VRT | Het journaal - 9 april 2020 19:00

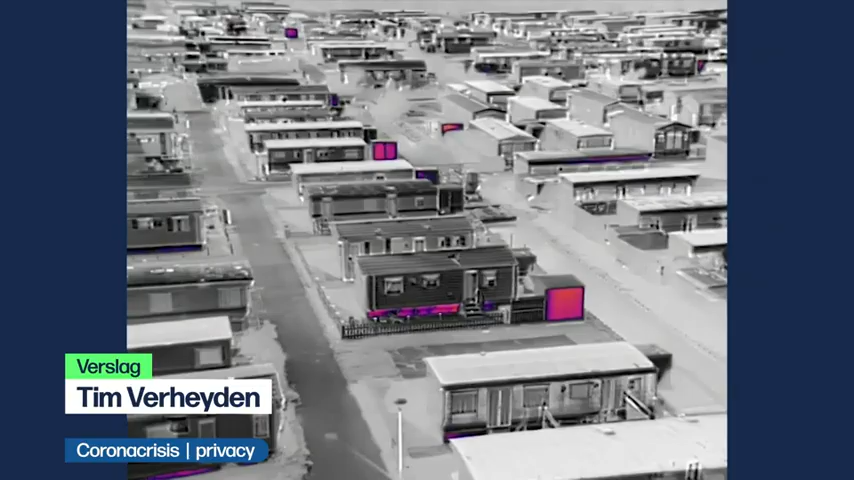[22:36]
Een drone die met een warmtekamera aan de kust zoekt naar clandestine campingbewoners.